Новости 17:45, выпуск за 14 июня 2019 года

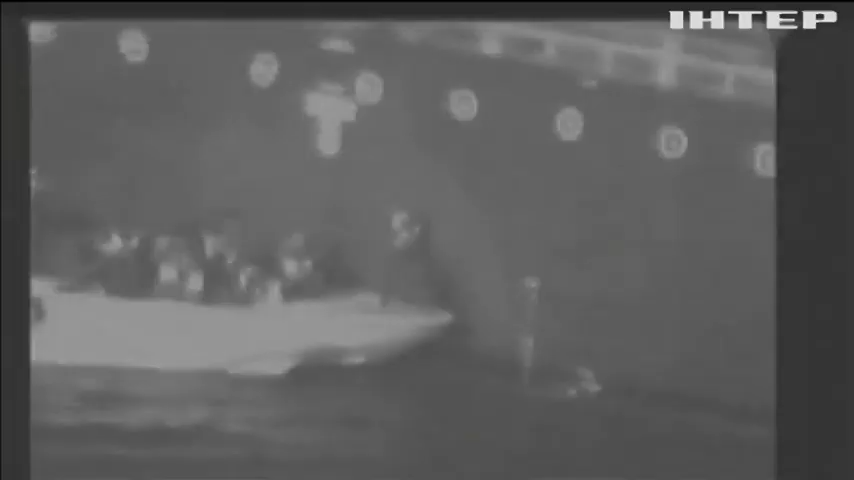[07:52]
Це відео знято із розвідувального літака США. На ньому видно, як військові з іранського катера наближаються до танкера Кукука Каурджіус,
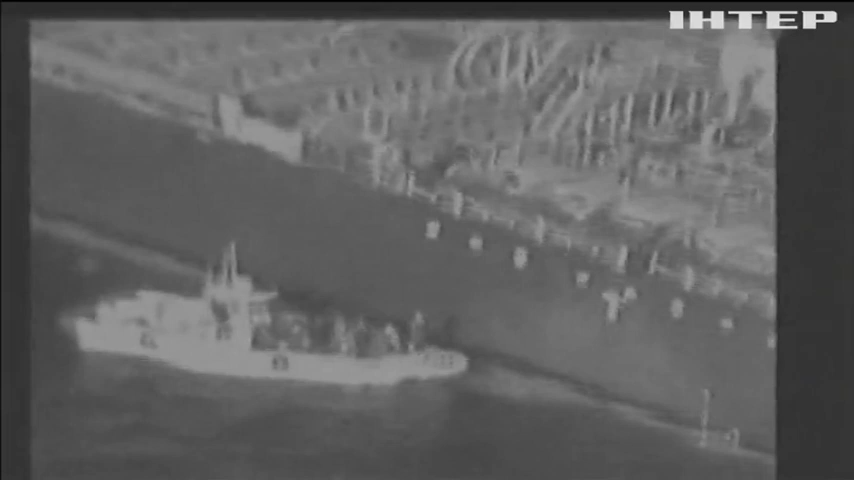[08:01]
як стверджують американці, щоби зняти міну, яка не розірвалася. Кадри нібито зафільмували за кілька годин після вибухів, що спричинили пожежу на судні, завантаженому метанолом.